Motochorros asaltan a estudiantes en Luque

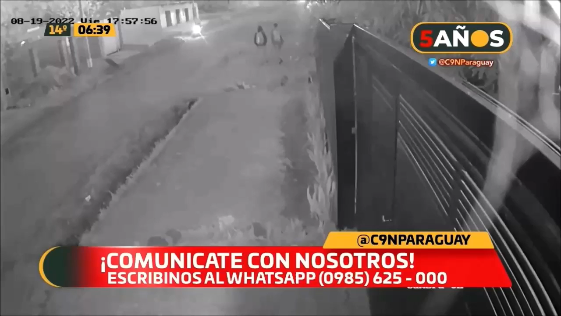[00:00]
Ya vemos en imágenes, circula la motocicleta, disminuye la marcha, visualiza a su objetivo, ambos estudiantes tenían puestas las mochilas, desciende, apunta arma de fuego,
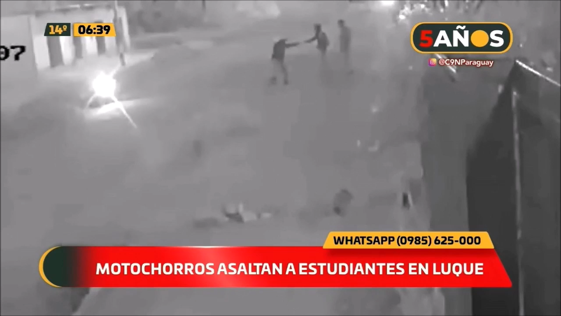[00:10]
desde mitad de la calle, Usher, ya le comienza a apuntar directo a la cabeza. El famoso alto. Alto. Los chicos tenían el teléfono, uno de los chicos tenía el teléfono en la mano, o tenía el teléfono en la mano, y en un acto ya prácticamente de reflejo. Claro. Levanta la mano y le entrega el teléfono, o sea, es un reflejo, escucha al alto, le dice que es un asalto y tranquilamente le pasa el teléfono celular.
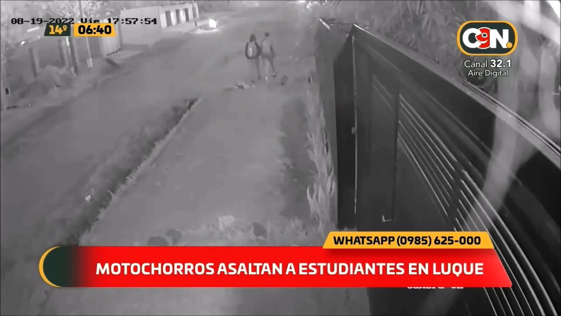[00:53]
17 y 57 de Juan Carlos. Estaba. Estaba oscuro ya. Estaba ya de tardecita, estaba ya cuando no es el sol, pero igual, por la luz de la moto, hermano, no damos cuenta que ya estaba oscuro. Sí. Estaciona, desciende. Ya saca el arma. Orecó, apela el arma de fuego. Lo bueno es que los jóvenes le dieron sin dudar el celular, porque resistirte ante todas las situaciones, así no vale la pena. Lo bueno, lo bueno al no resistirse. Obvio, claro. Porque hay, cada persona que reacciona le sale bien, a veces sale mal.